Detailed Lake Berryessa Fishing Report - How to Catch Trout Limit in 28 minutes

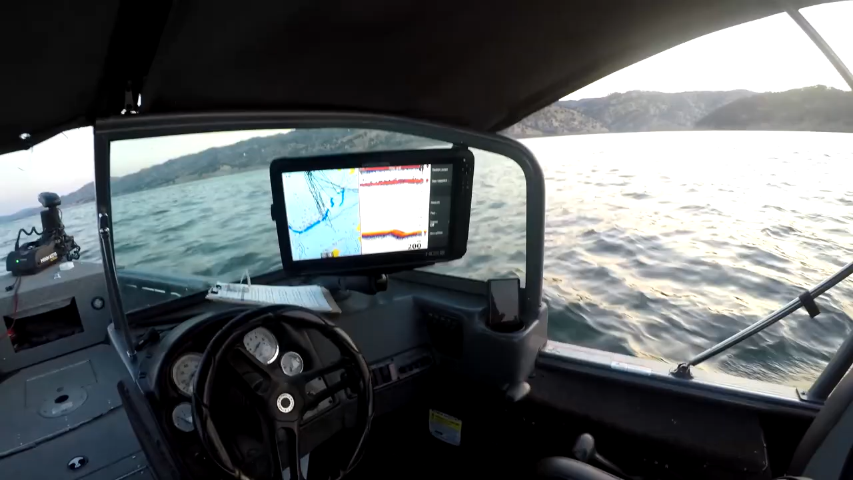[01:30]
That's what we're looking for, and that's what we're going to fish. So Big Nate's using the scent.
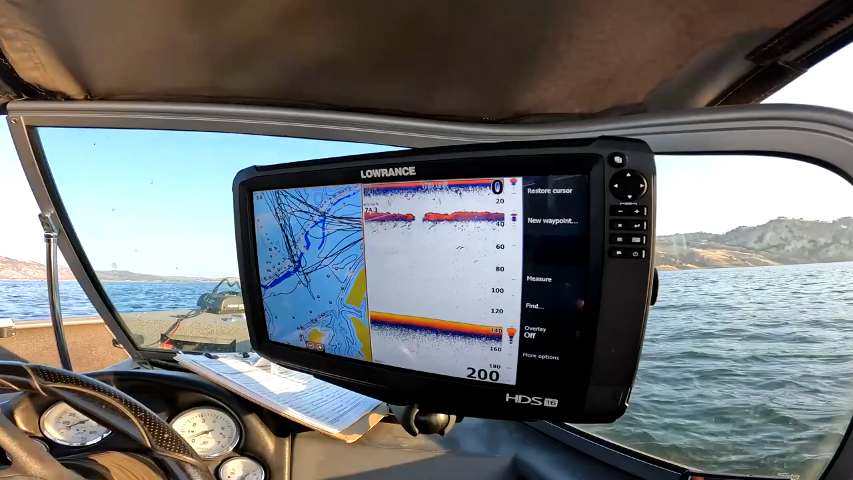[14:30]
Alright, you guys were asking me how the bait bowl looks like. This is a big bait bowl right there, about 40 feet.
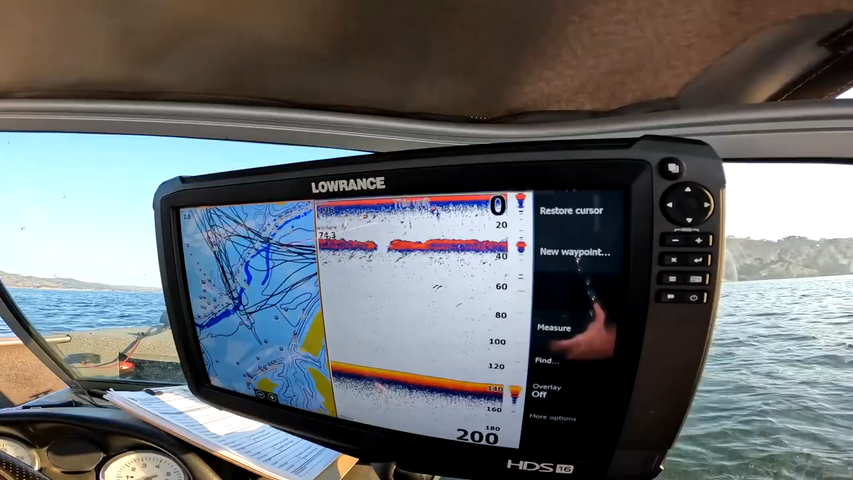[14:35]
You see that line right there? That's what we're fishing right now. If we get bit. Big Nate says we get bit. We're gonna get bit.